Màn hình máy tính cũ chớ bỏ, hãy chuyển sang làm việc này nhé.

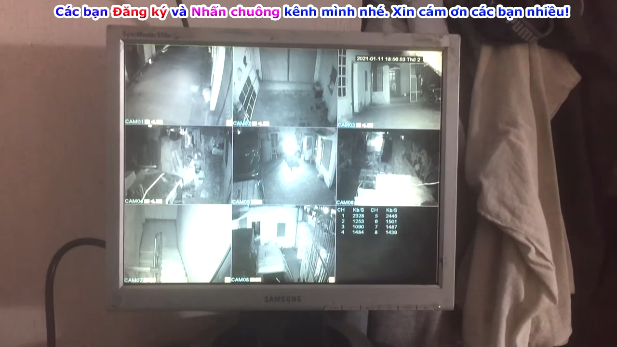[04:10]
Đấy, cái này kết nối vào để xem Camaling thì rất là tuyệt vời, hiển thị rất là ngon, rõ ràng. Thì tôi đã thử kết nối máy tính để hiển thị máy tính thì nó không hợp lý, nó mờ lắm. Thế nhưng mà nếu kết hợp để xem Camaling thì lại rất là đẹp. Hiển thị chuẩn đúng, đó, xem rất rõ.